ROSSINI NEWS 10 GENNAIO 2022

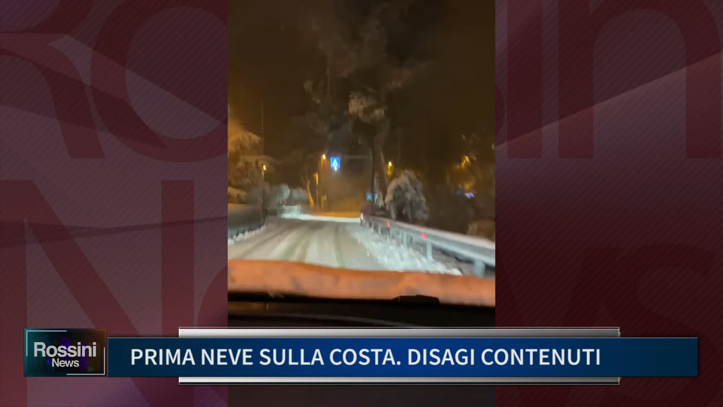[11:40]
squadra di Cagli è ad esempio entrata in azione nel territorio di Piobbico, nei pressi del Monte Nerone per soccorrere e far ripartire